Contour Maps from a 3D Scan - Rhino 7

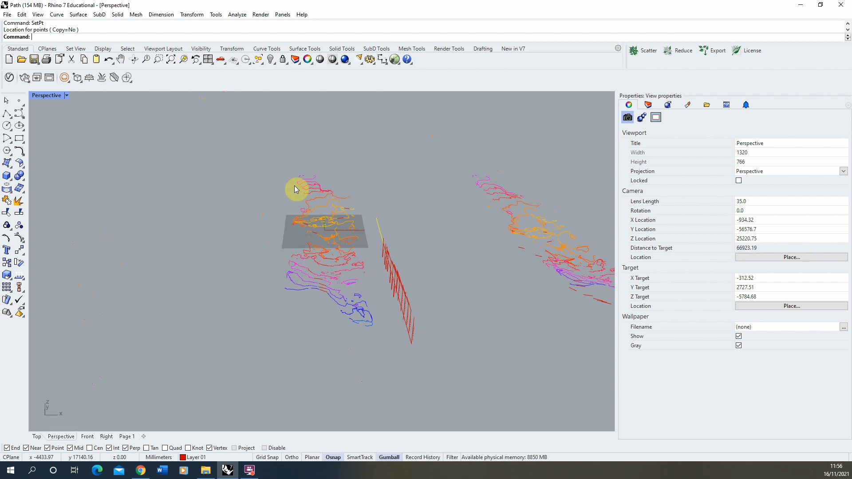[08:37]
And now we can start to use these contours to draw in the rest of the parts of the site turn this into a line drawing and
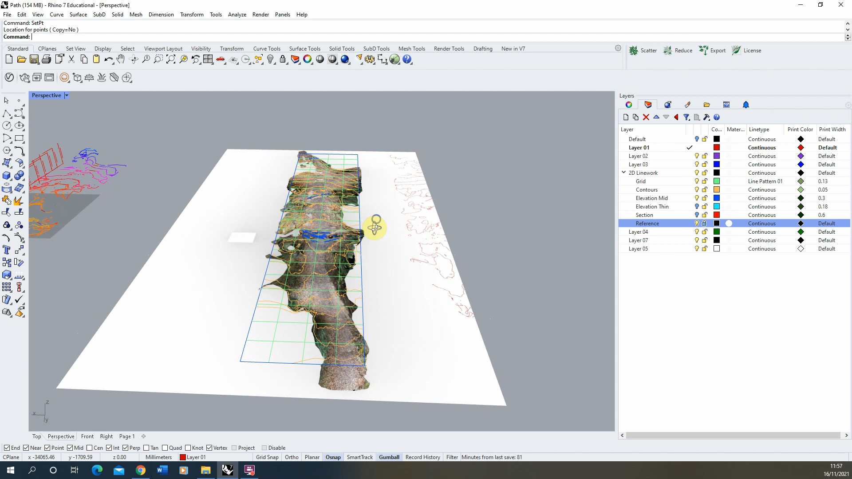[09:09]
I'm using out this reference image here to help
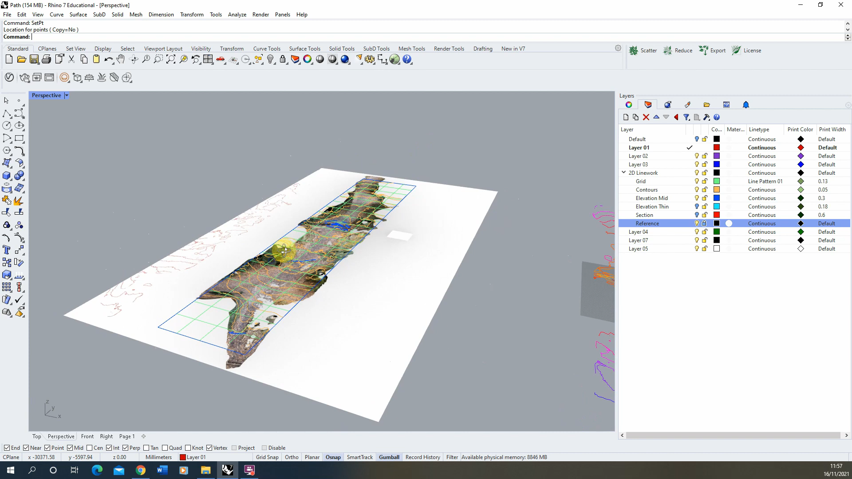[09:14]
give me some objects to draw onto this plan and then we've also got elevational lines
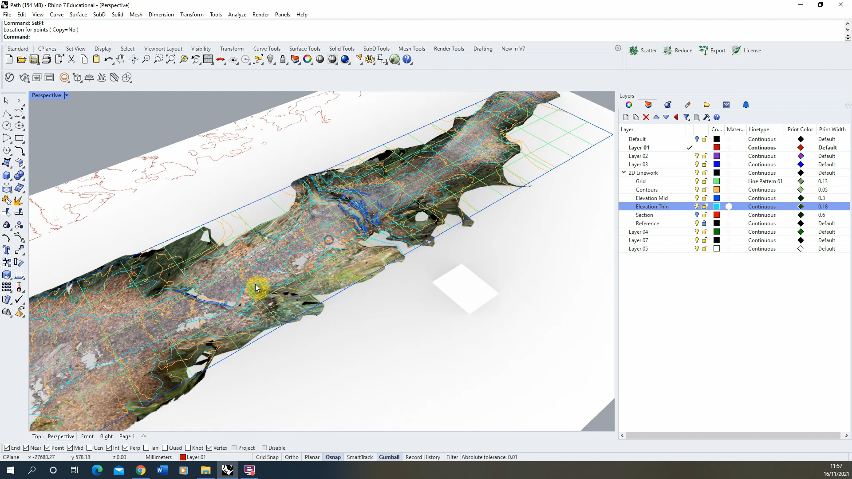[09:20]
to denote the different path types and the different ground treatments of this plane and then also a section line to note which parts of the plan are actually being chopped and I've got two large trees here which are being
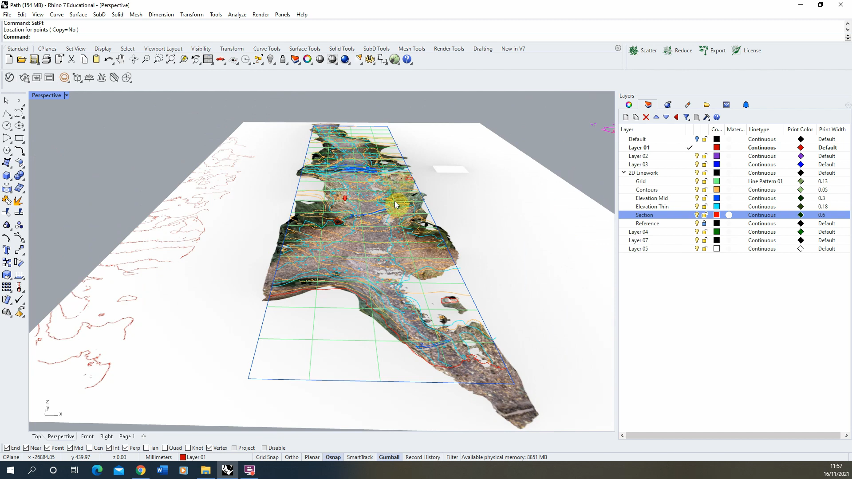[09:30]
cut in this plan so I've also drawn those in as well and for each
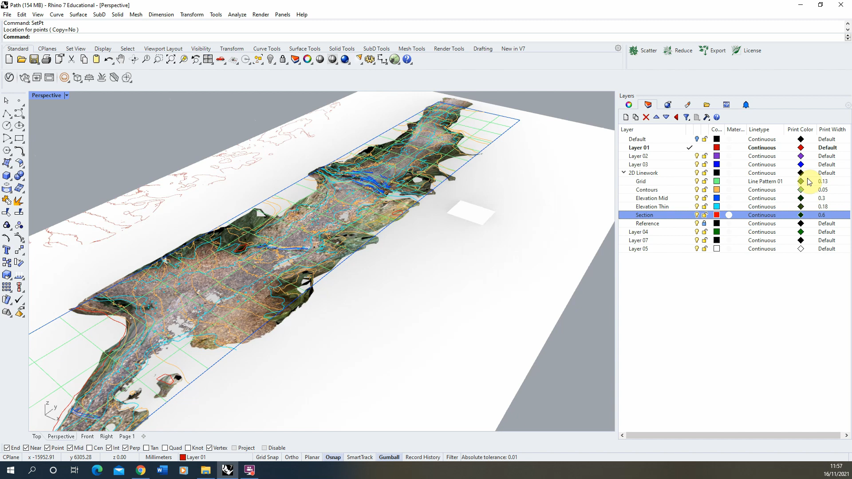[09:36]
of these I've given them a line weight to turn this into an actual drawing.
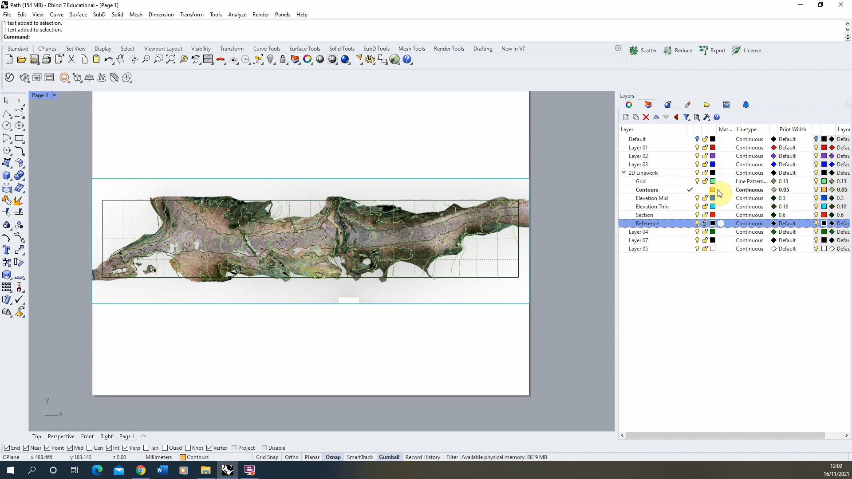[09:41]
If I now turn the reference off on my layout page here I've set up this contour drawing at a 1 to 100 scale and